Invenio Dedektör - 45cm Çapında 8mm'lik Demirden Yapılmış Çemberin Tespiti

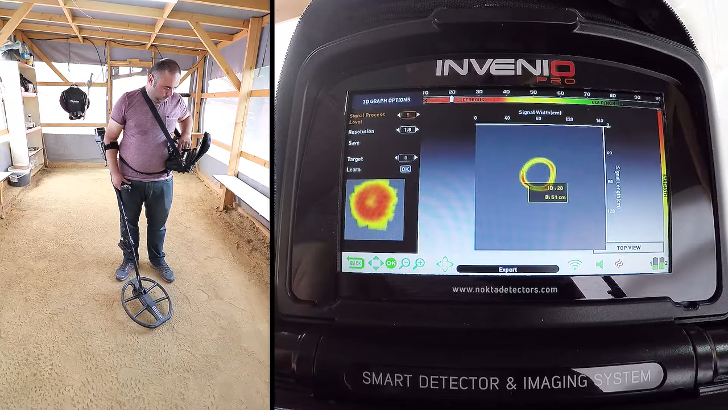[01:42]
Hedef aydisi 20, yani değersiz metal. Derinlik ise 51 cm. Hedef aydisi 20,00. Altyazı M.K. Aydı M.K.